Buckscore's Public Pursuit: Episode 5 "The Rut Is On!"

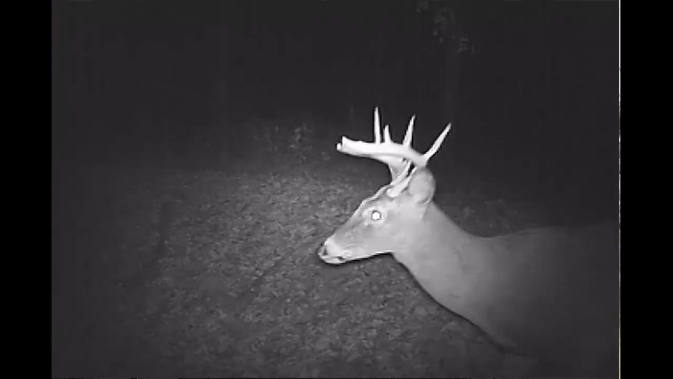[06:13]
we've actually got him on camera a bunch of times in November, on both video and still shots, so we're trying to give him a pass and get him protected, but if he keeps pulling what he's going to do, somebody else is going to get a shot off at him.